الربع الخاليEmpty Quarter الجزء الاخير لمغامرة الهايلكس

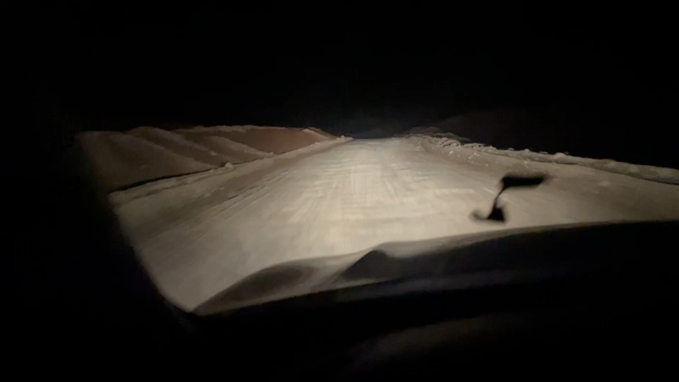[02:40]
وما زلنا على الردميات يا رب اللي طالعت من ام الحيش اللي على شبيطه الله الله من الساعه تقريبا كم يقعد ثلاث حولها الساعه تقريبا حول ثلاث احنا عليها لحد الان واصلين ما مشى هذا الله الله شبيطه هذه قدام باقي بيننا بين حول 100 وحول 110 بعد شوي طاقة نسبة بيجينا قابلنا الله الله الله الله كل خير